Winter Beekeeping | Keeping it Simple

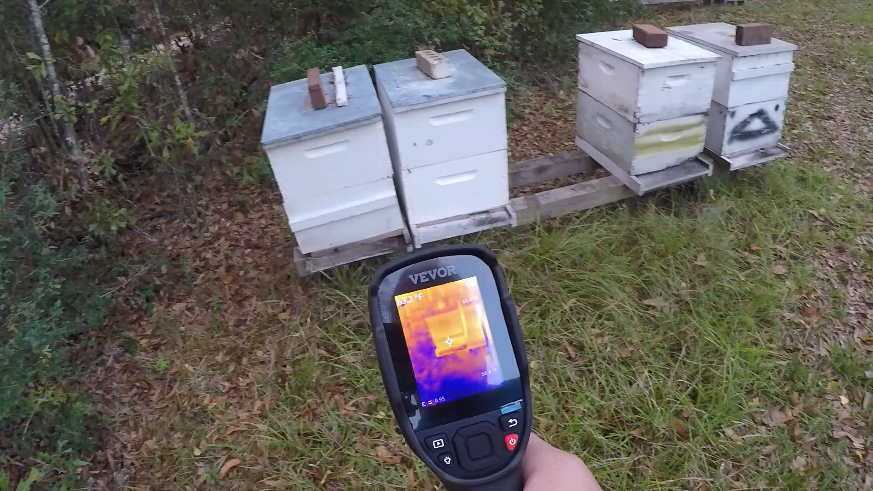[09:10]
so i can look at this that one there looks weak it's got a little cluster in it that one's got a nice cluster it's got a nice they're all clustered already
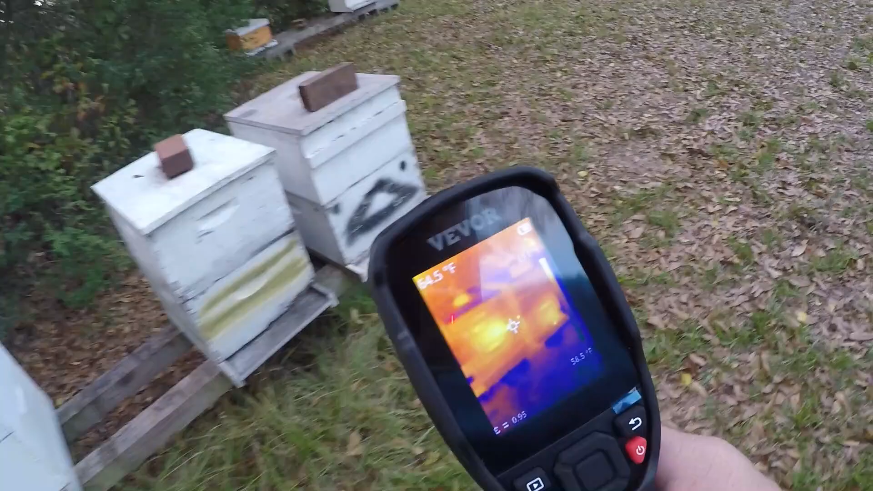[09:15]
i don't know if the one on the end is actually being robbed because it's dead and the bees i'm seeing the heat signature i'm seeing is just a small area that they're robbing i don't know
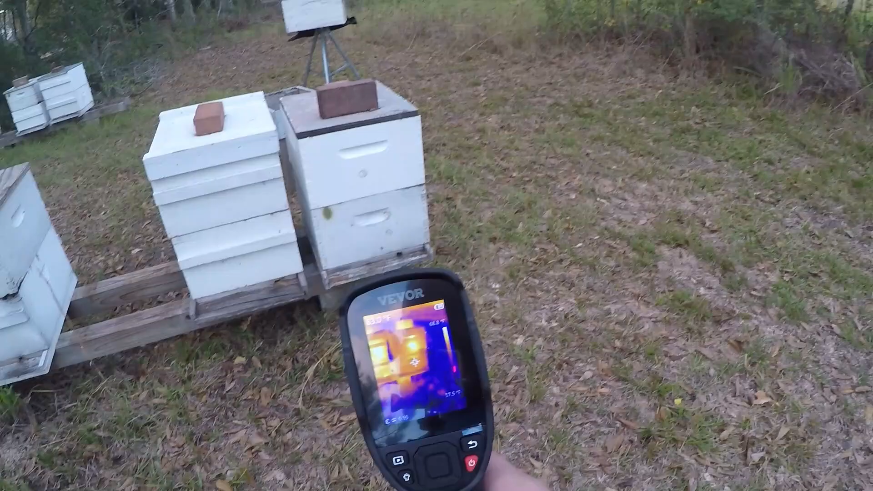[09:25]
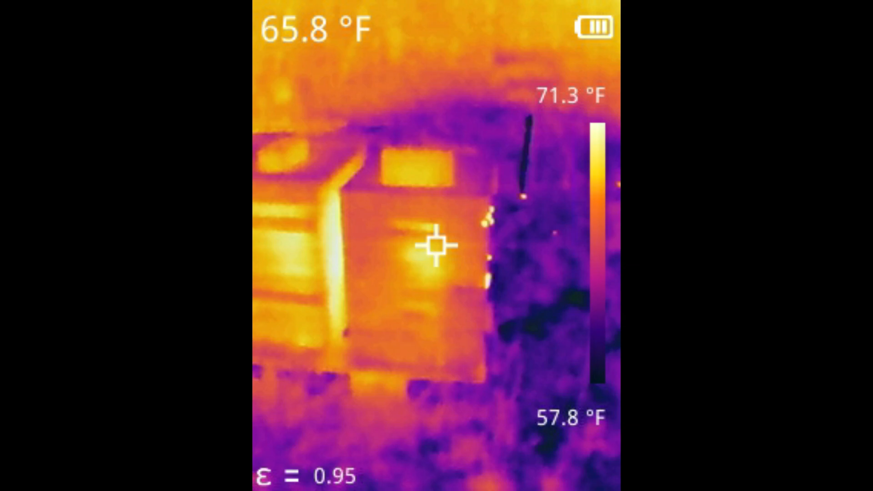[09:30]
On screen: spot 65.8°F, scale top 71.3°F, scale bottom 57.8°F
have to tell come out here at night but there's a lot of bees coming and going and that's the only colony doing it there's nothing to really gain
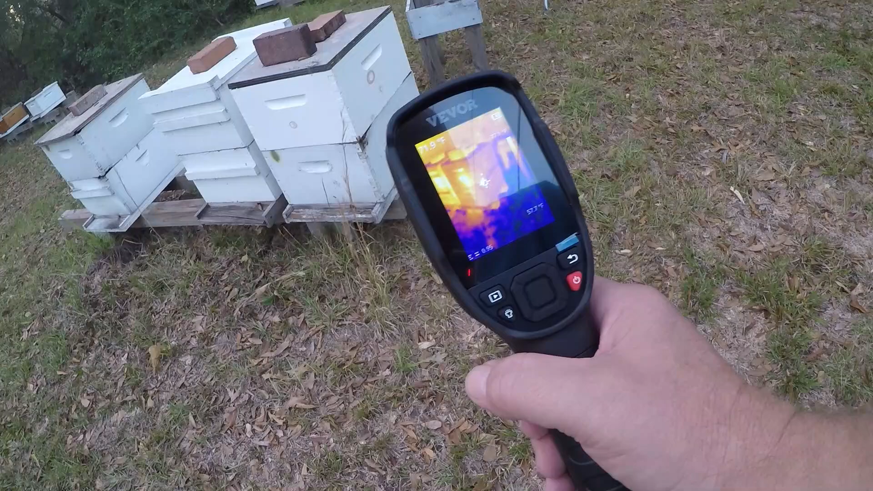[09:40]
out there so but they're calming down so i don't know this is a weak one got a very low signature in the bottom
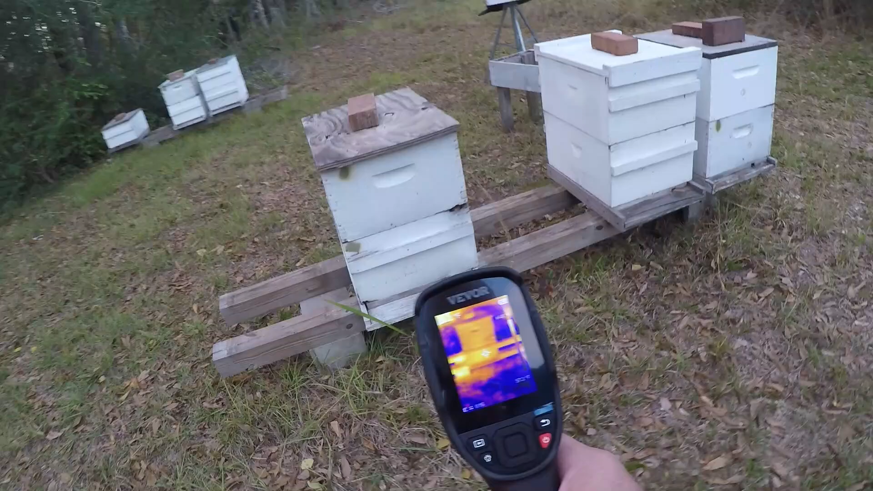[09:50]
but it's got one that bee actually has pollen on its legs i'll be darn
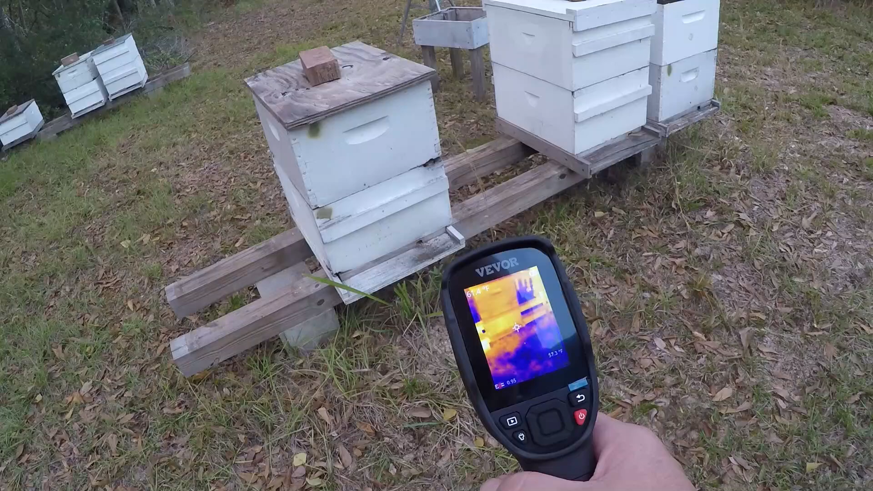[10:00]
see a little dot right down there that's a little dot of a bee i'm gonna take a picture
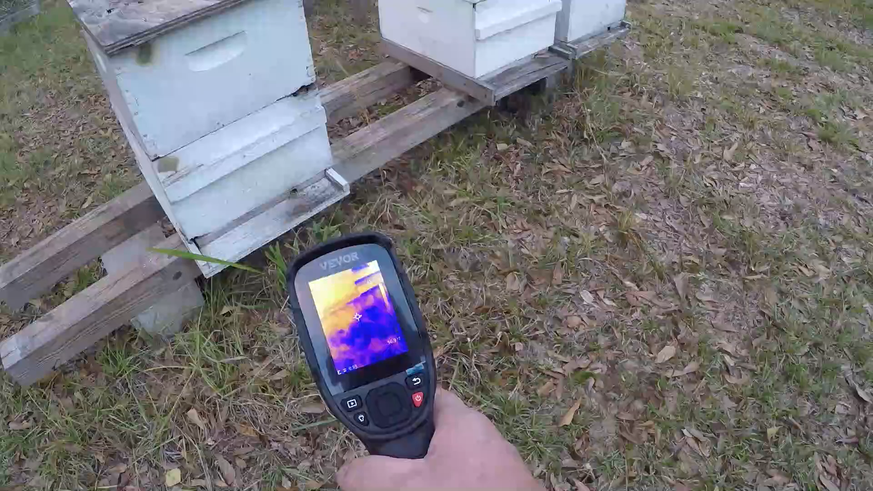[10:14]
huh she's got pollen she's got pollen let's see can we get her in her hive there she goes so i'm looking at all the colonies
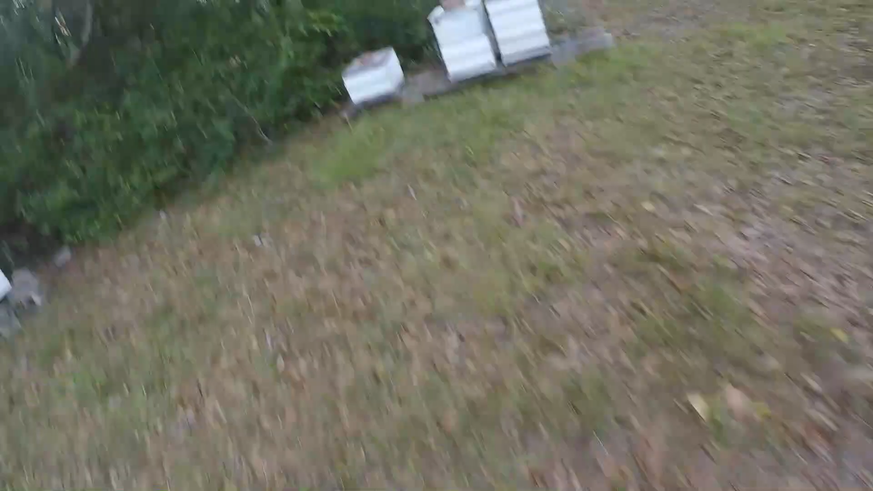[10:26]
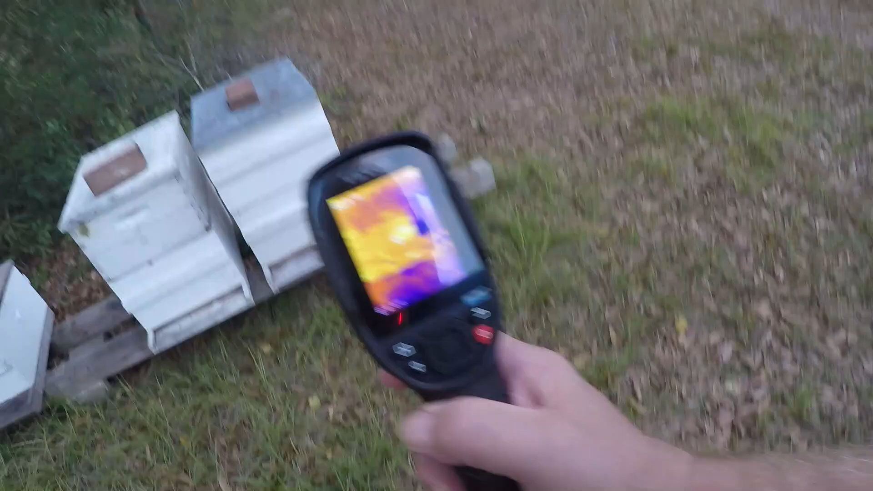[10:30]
that one's good that one's got something by the entrance
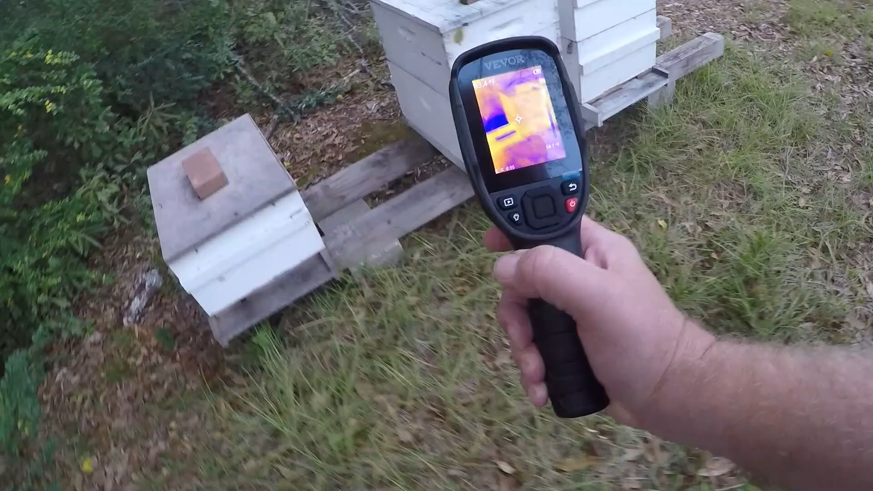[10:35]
it's the side looking like it's just nothing down in the back down there
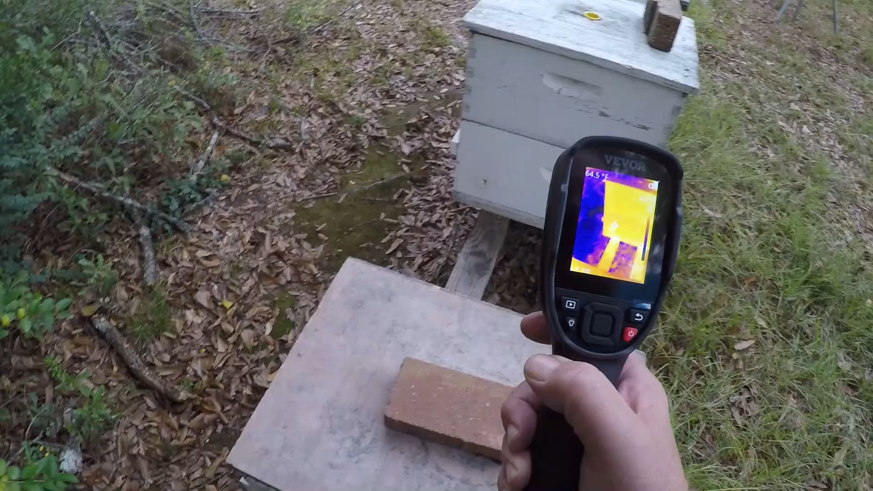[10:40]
but there's bees this one was kind of weak but it's got a cluster in there as well